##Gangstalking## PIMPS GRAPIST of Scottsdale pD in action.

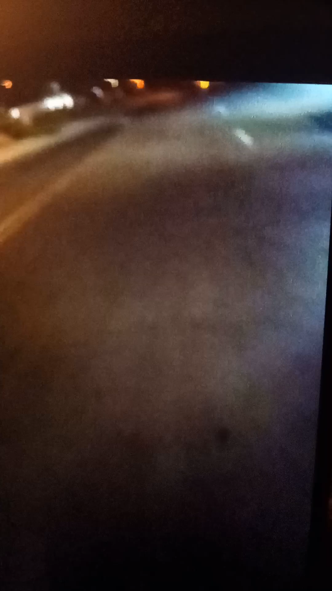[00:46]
He pulled this person over right here in this same area.